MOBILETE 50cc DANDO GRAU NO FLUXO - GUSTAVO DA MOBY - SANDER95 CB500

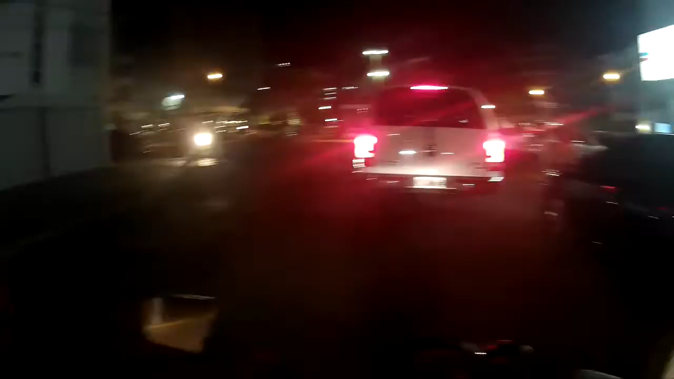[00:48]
Antes de eu começar a gravar, ele deu um grau. É fudido. Meteu um grau nela, velho. Tá...
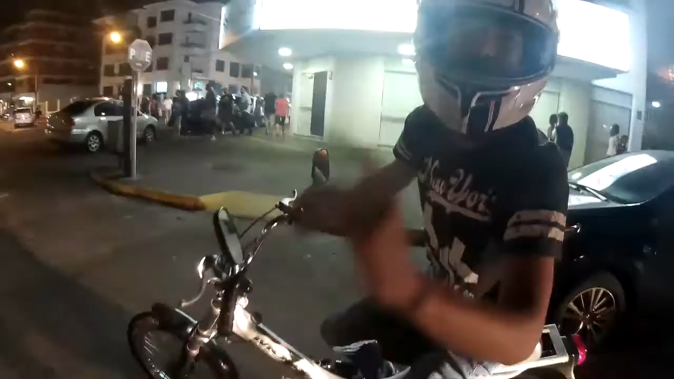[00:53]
Primeira vez que eu consegui entrar, mano. É mesmo. E eu não gravei. Eu fui gravar depois só. Ah, senão mostra pro meu pai, eu tô fudido.
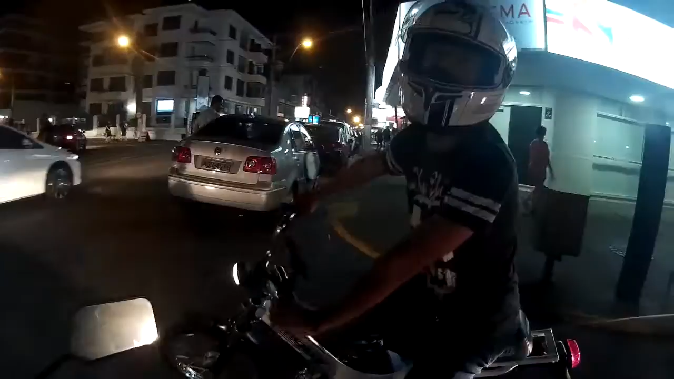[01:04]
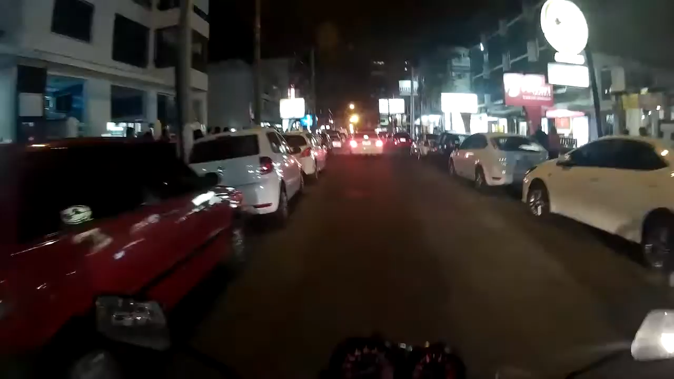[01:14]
Rolezinho, rolezinho. Ó o fluxo aí, como é que tá. Nesse lado aqui é muito mais carro.
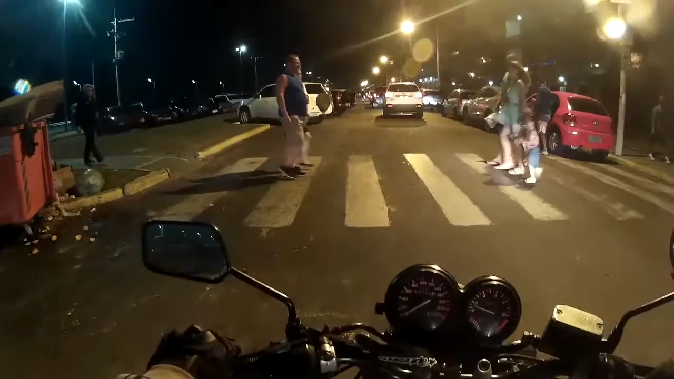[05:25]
O cara pega, para, fica olhando, vê se vai, não vai.